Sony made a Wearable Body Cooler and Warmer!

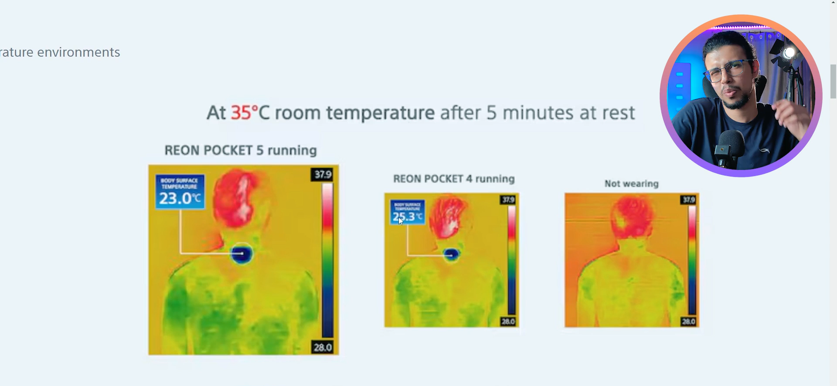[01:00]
Man, I wonder how it feels. I mean, looking at their thermal imaging, this one part of your body is like super cold.
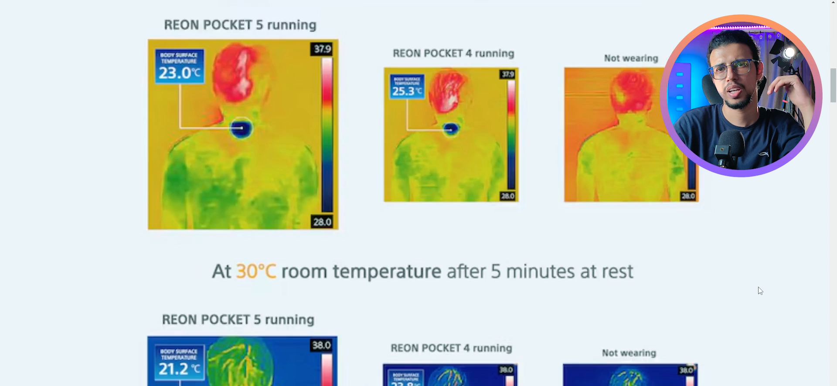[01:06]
And yeah, it does seem to be making a difference to the rest of the body as well. But I mean, I wonder how it feels.
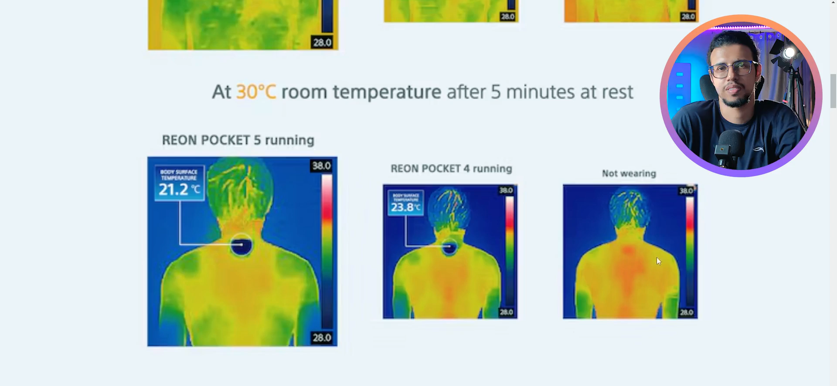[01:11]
Wouldn't it feel like someone's holding like a block of ice on your neck? Would that be comfortable, bro? I don't know.